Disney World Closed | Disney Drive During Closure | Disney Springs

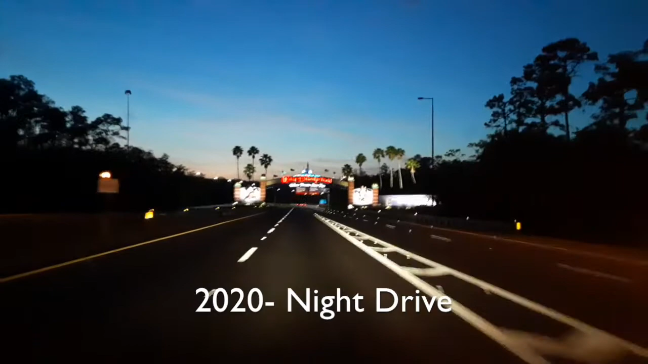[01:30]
traffic had changed this was on the same day and as you can see driving through the
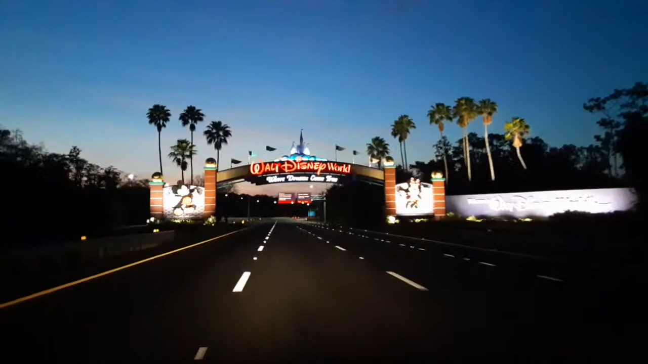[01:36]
iconic Disney World sign although there were two cars way up ahead of us beyond that
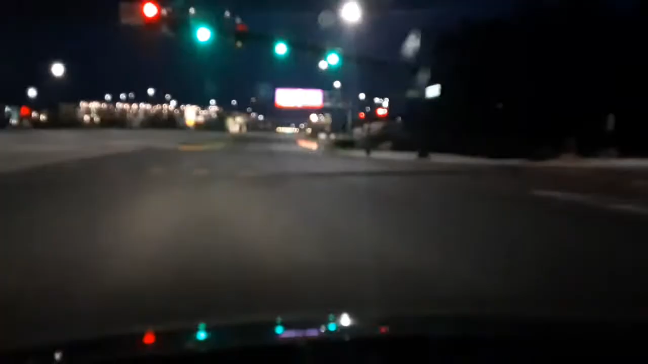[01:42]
there were no other cars and this is back in the same area toward Disney Springs same thing and as you can see on the right the garages or the driveway for the garages are completely closed off so you cannot even attempt to park in the parking garages we also saw that there were a couple of law enforcement officers you know just in case people try to sneak onto the property which of course we don't want to see that so there in addition to that there is a